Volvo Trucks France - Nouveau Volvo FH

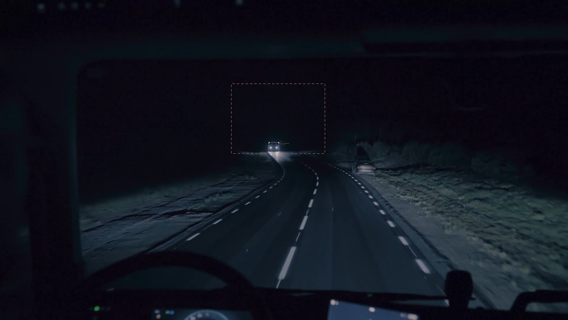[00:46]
The high beam still lights the unaffected parts of the road.